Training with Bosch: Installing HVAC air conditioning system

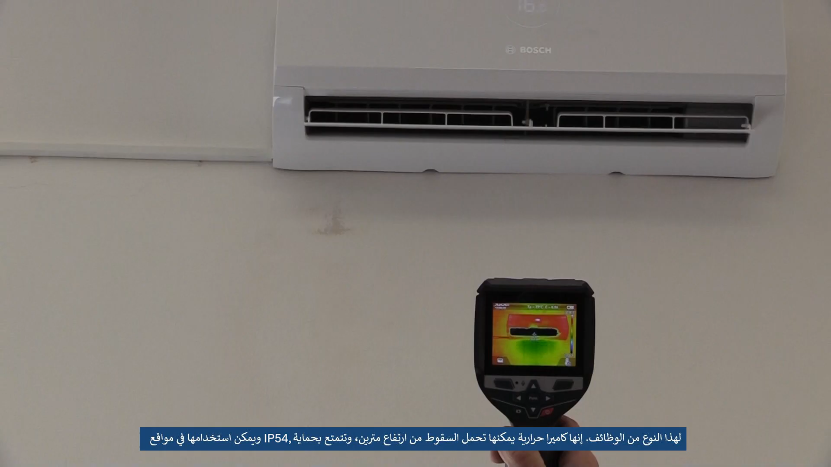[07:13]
It's a thermo camera that can withstand falling from a height of 2 meter,
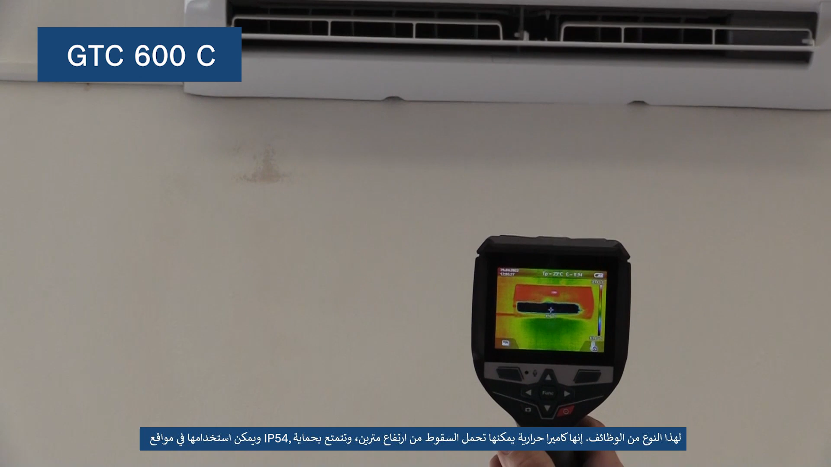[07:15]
has a protection class of IP54
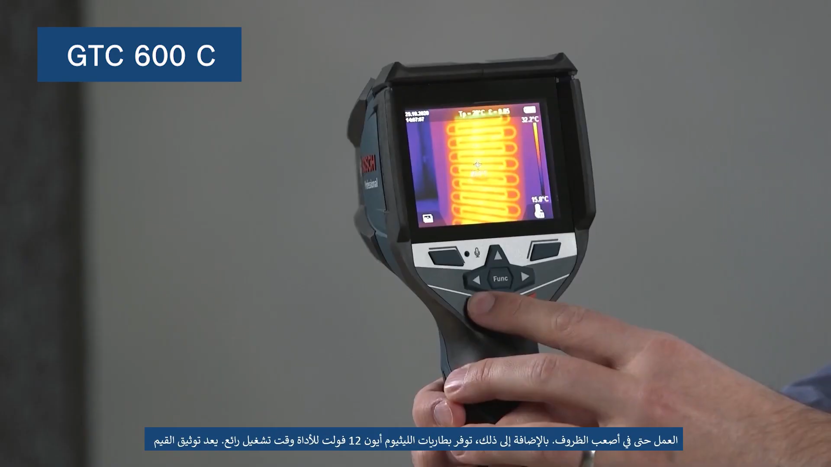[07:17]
and can be used on job sites even under the toughest conditions.
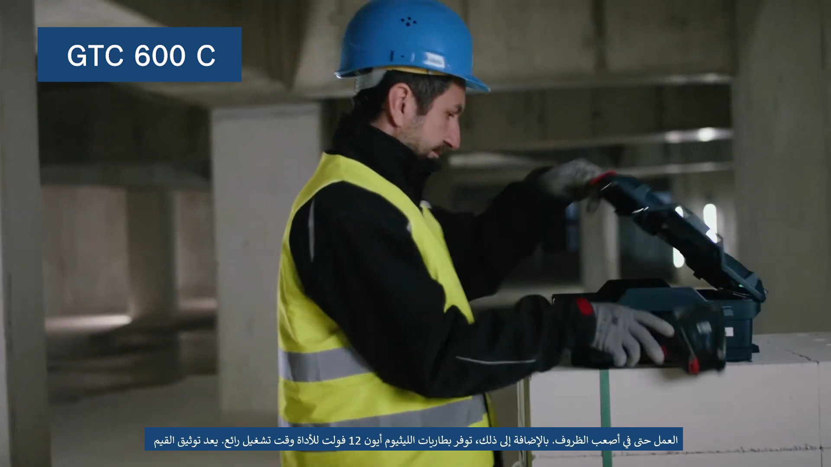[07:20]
Additionally, its 12V lithium-ion batteries give the tool an outstanding run time.
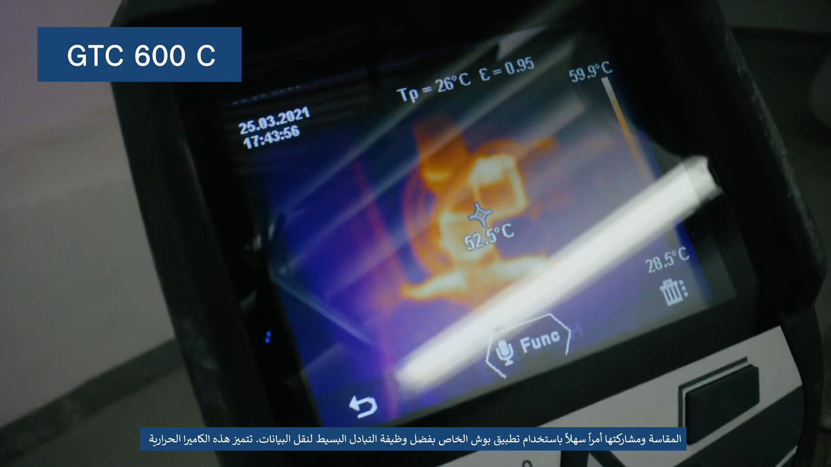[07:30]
On screen: spot 52.5°C, scale top 59.9°C, scale bottom 28.5°C
Documenting and sharing measured values is easy with the corresponding Bosch app thanks to its simple exchange functionality for transferring data.
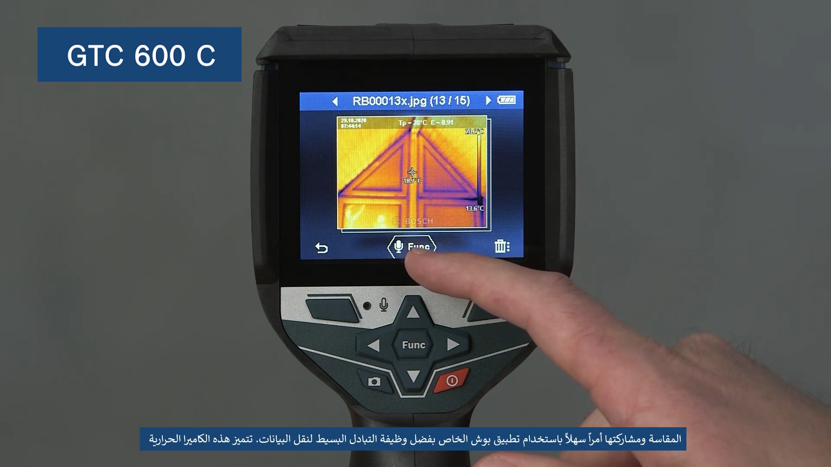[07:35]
This thermal camera has a high accuracy of